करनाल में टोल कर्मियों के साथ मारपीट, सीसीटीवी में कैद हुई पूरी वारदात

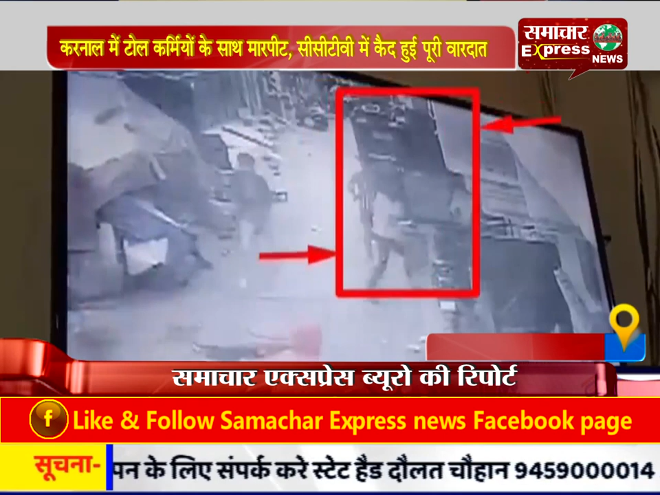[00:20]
टोल बूथ पर खड़े सुरक्षा कर्मियों ने जब उन्हें रोकने का प्रयास किया तो युवकों ने मारपीट शुरू कर दी और पिस्टल निकालकर टोल कर्मियों पर तान दी। टोल प्रबंधक ने इस घटना की शिकायत मधुबन पुलिस को दी है।